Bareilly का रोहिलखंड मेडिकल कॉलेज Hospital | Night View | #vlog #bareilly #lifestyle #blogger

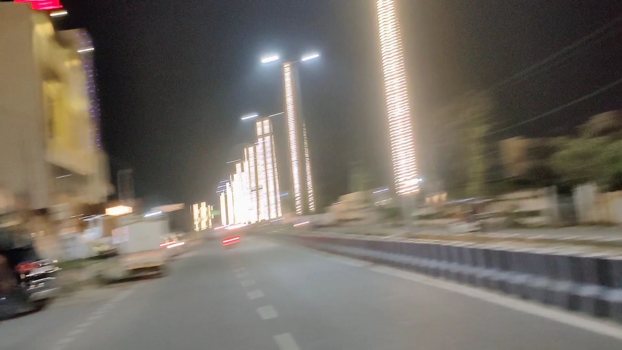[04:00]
फंक्शन होता है और यह कलॉनी है देखिए दोस्तों कलॉनिया भी है साइडन बनी हुई और काफी अच्छा नजा रहा है यह पूरा जो आप यह बिल्डिंग दिख रही है साइट से यह पूरा रोयलखन मेडिकल कॉलेज जहां पर काफी दूर से शुडेंट आते हैं पढ़ने के लिए यह